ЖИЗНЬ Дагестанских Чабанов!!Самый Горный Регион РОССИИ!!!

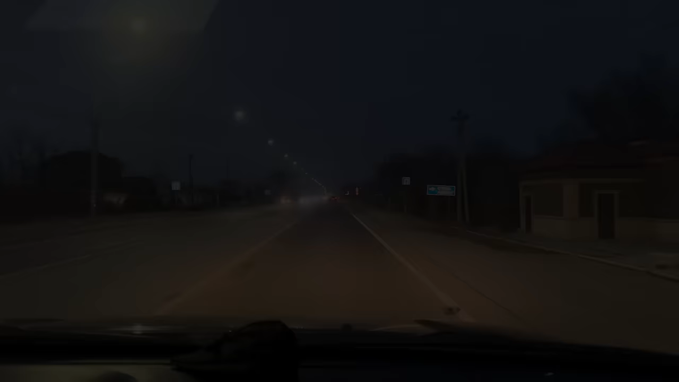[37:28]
Выезжаем из Махачкалы и направляемся в сторону...
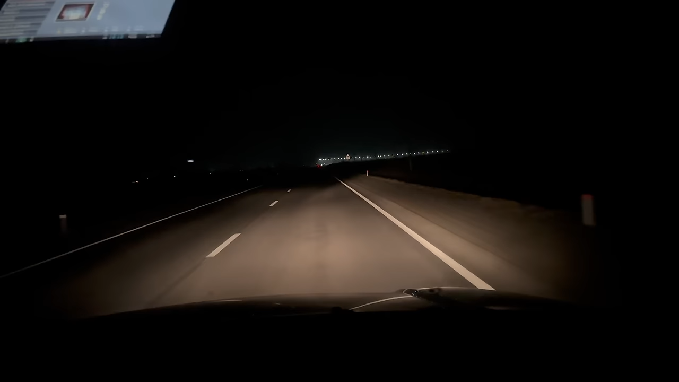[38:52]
Зарезал. И ночью, например, ты сбил даже, ты зарезал, и в течение 2-3 часов ты ищешь хозяина, не находишь. А тебе же надо, чтобы машину это сделать. Возместить. Возместили. И ты это имеешь, я думаю, полное право забрать мясо, продать и сделать себе машину. А утром попробуй, если хозяин сразу придет, все, уже, я думаю, даже тебя могут посадить.
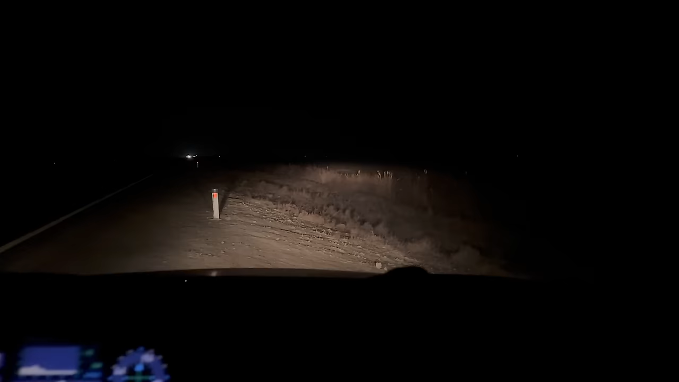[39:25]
Мы куда-то съезжаем с трассы. Все, заворачиваем на поле. Главное, чтобы машина не застряла здесь.
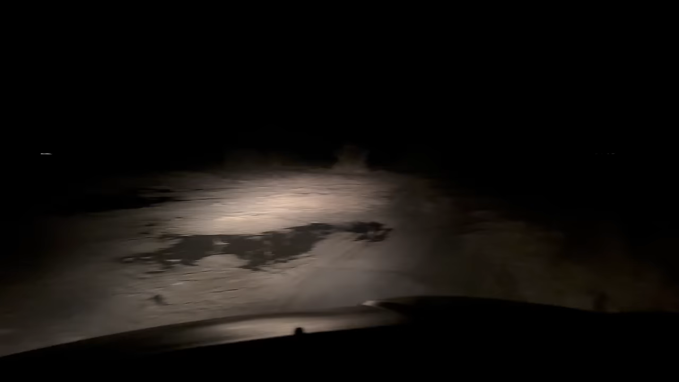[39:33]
Здесь дорога веселая. Да. Сейчас нам осталось километров 2.5, и мы доедем до точки.
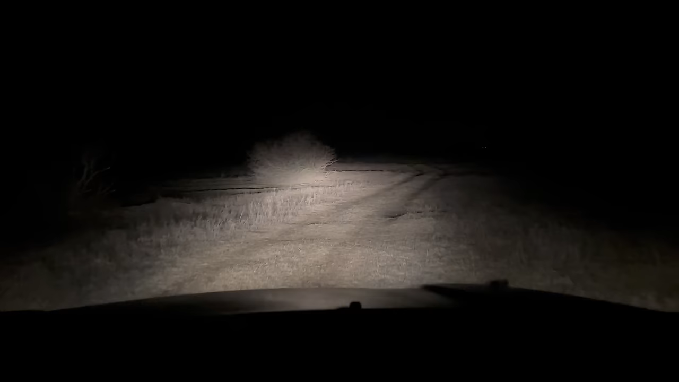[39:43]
Видно, да? Она убежала. Она чухнула. Она увидела, что ты камеру включаешь, и она чухнула. Лиса это или заяц? Ну, лиса была. Или шакал. Шакал есть здесь? Шакалы есть, лиса есть, зайчики есть, камни есть. Здесь, как объясняет Хабиб, в почве много соли.